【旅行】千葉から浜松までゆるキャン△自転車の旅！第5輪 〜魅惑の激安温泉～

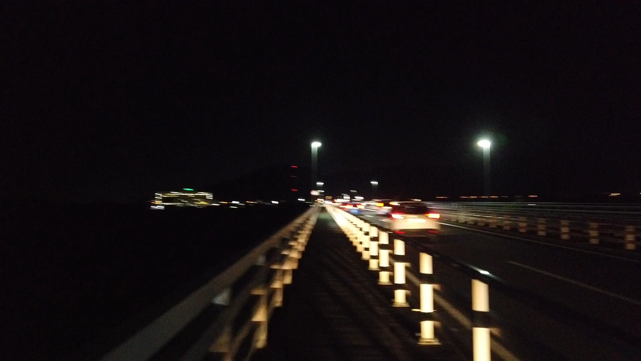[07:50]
はいというわけでえー真っ暗です
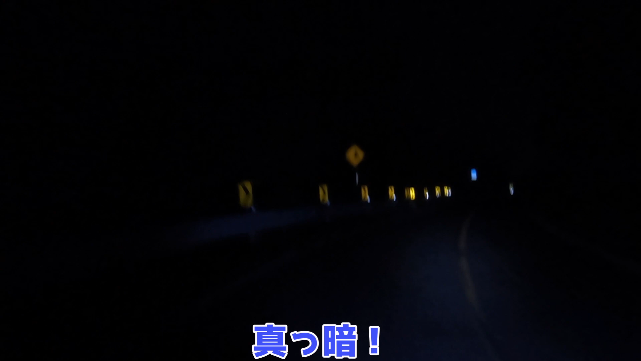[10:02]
真っ暗あギアが真っ暗だし若干登ってるやばいやばいあの空の月がめちゃくちゃ明るいあーいやーすげーこんなとこあんのかよあーすげー道だここをずーっと行けばやりずに繋がるんですけどこの真っ暗な道に進んでいきますいってみましょうどこまで続くんだよーぼっちだよー俺ーぼっちよー